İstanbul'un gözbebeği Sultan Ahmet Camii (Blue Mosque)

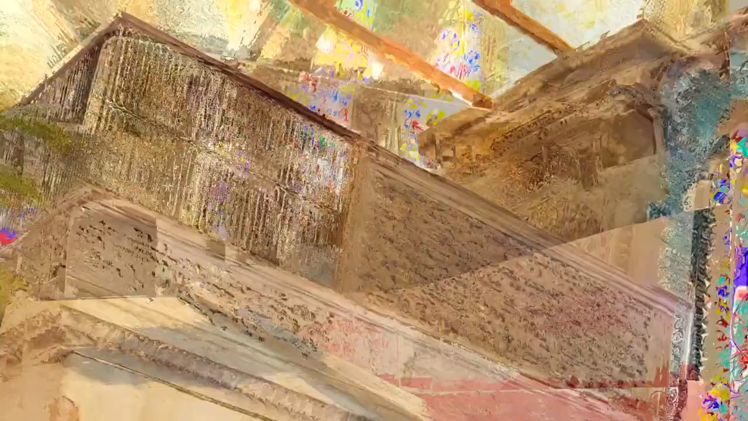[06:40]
Mabidin en süslü bölümü olan mahfil, mukarnaslı başlıklara sahip sütunların taşıdığı sivri kemerler üzerine oturuyor.